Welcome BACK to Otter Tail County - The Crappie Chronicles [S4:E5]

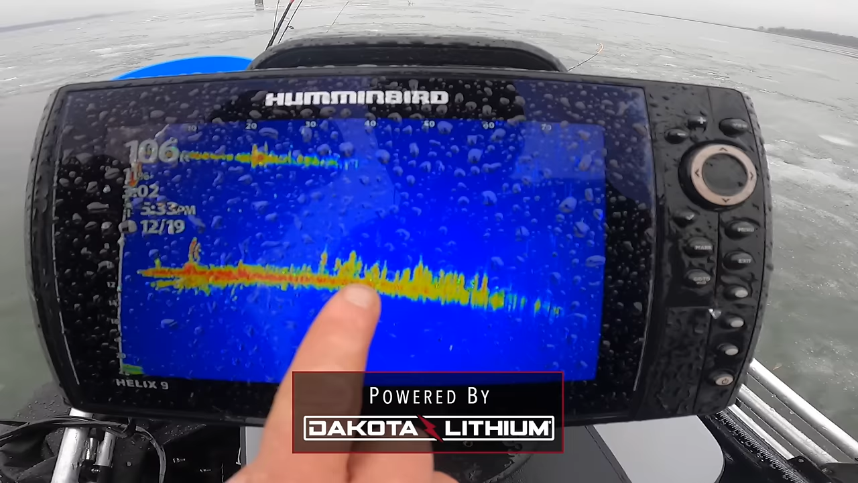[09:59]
So you should be marking, Waldo.
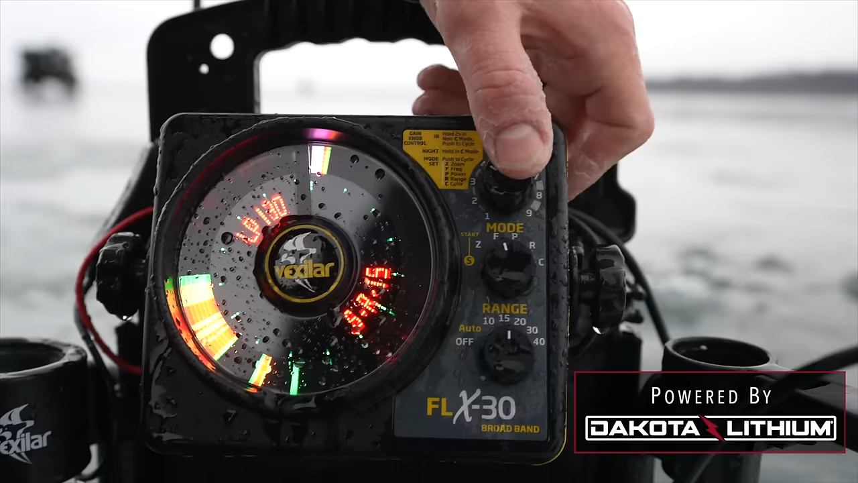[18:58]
weeds try to go as wide as possible so the lower you get with your frequencies the wider your cone angle gets and that just gives you better bite anticipation when in shallow water so I try to keep it as wide as I possibly can without